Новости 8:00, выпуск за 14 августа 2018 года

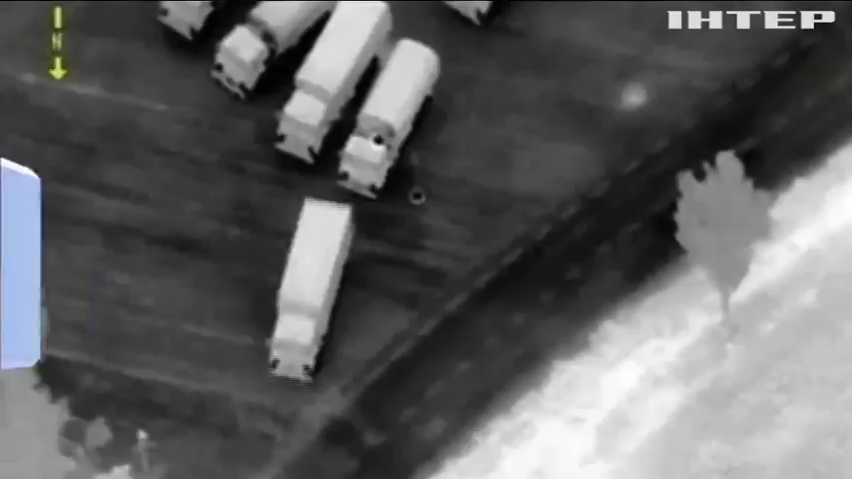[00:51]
На цих кадрах колони вантажівок з Федерації посеред ночі
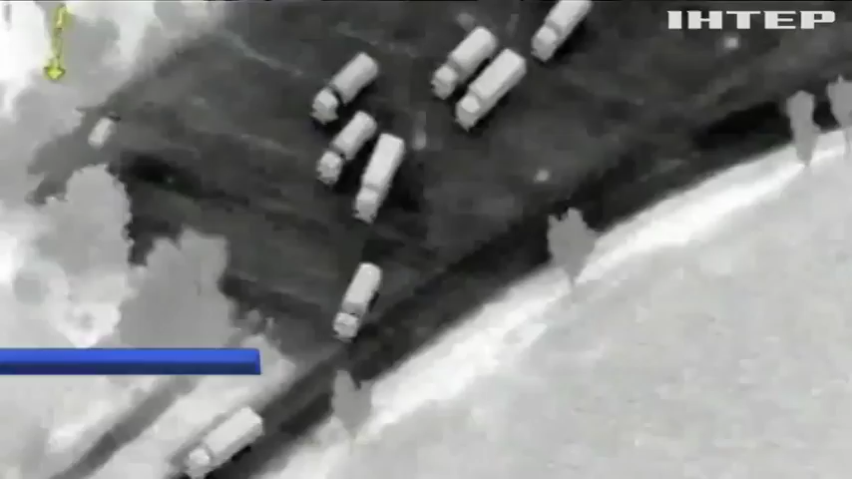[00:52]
в'їжджають до України та повертаються назад до Росії в обхід прикордонних пунктів пропуску.